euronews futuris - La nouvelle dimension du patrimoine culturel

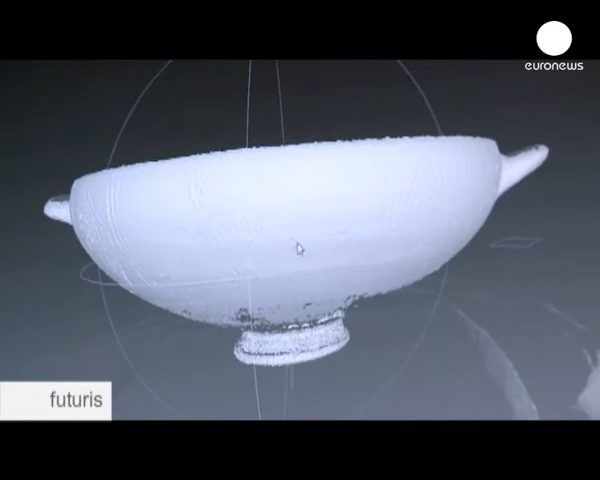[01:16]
comme pour les tableaux, on va réussir à voir tous les petits détails de surface.
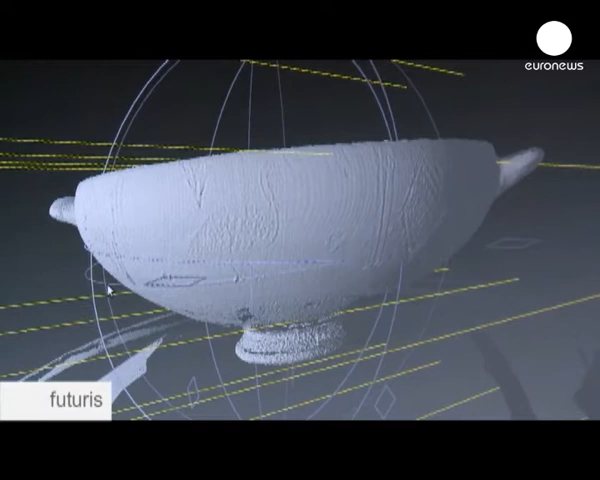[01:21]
Toutes ces informations-là vont apparaître par la suite sur l'ordinateur.
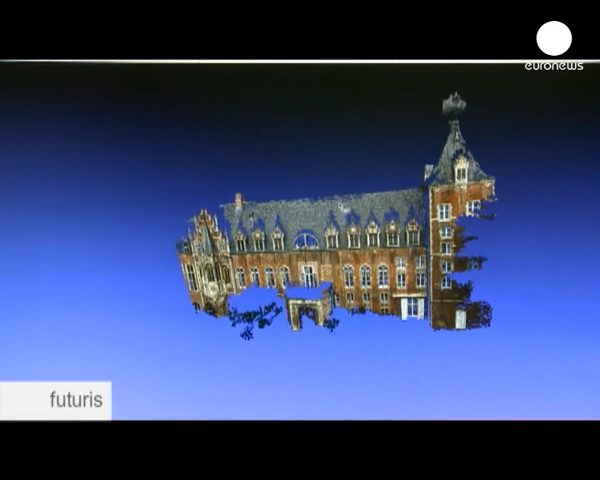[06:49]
L'avantage de ce système, c'est qu'on n'a pas besoin d'équipements spécialisés.
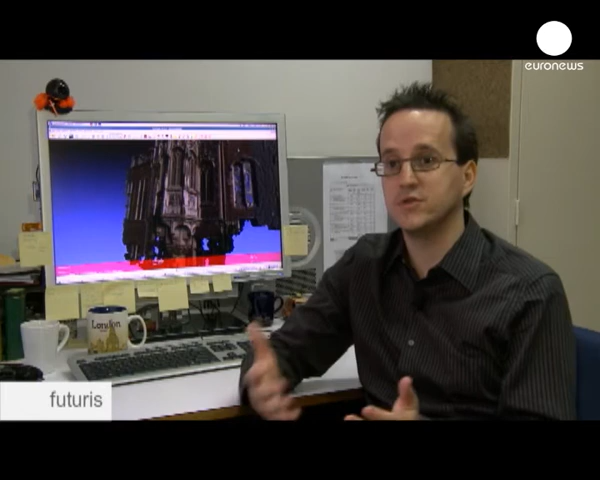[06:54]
Partout où l'on va avec son appareil, on peut prendre des photos. Ensuite, il suffit de les charger sur un serveur web. Ensuite, toute une série d'ordinateurs fait le travail et recréent le modèle 3D.